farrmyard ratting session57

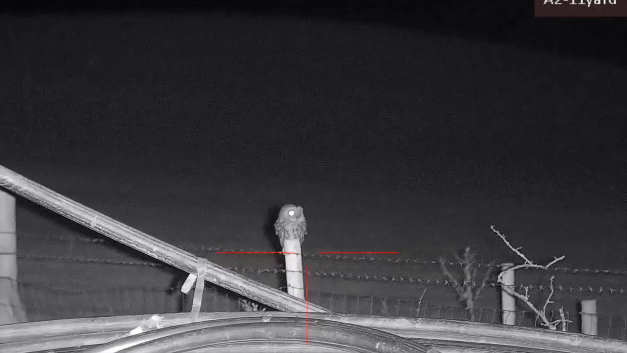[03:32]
Well guys, this is the new Alpex from Hick. That tawny owl there is 48 yards from where I'm stood. And the quality, seriously, on this scope is absolutely unbelievable.
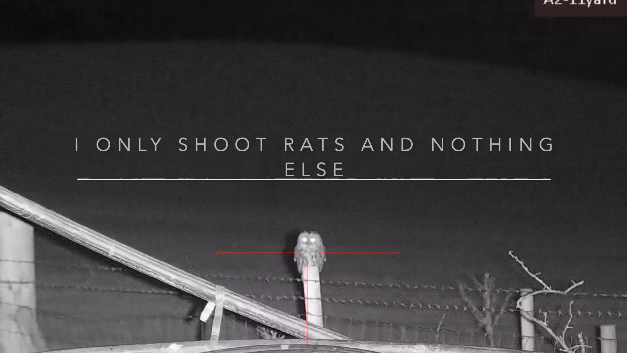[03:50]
I thought the old 80N that I was using was good, but this is unbelievable. I've just done a firmware update on it and got the smart IR turned on this now. And it's absolutely incredible, it really is. The quality on the scope is really something to behold. Very, very impressed in it. I don't shoot wildlife, just getting a bit of footage to show my viewers.
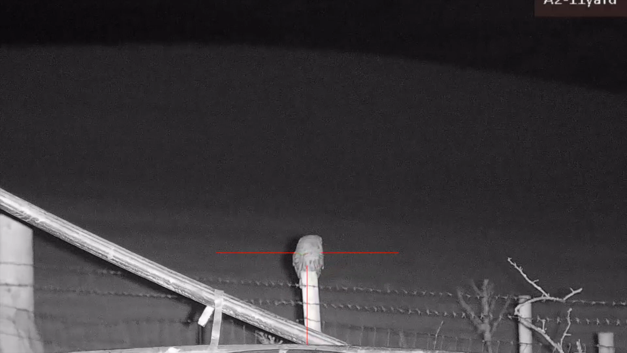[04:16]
So there you go, it's a nice tawny owl there.
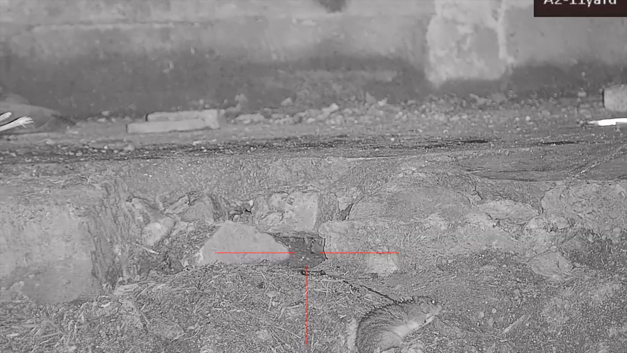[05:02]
Big mistake for that rat there. There's two more in that hole. See if this other one comes out.
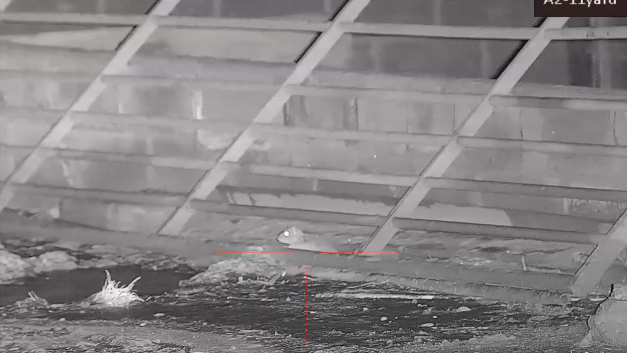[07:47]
Big mistake with that rat there. Big mistake.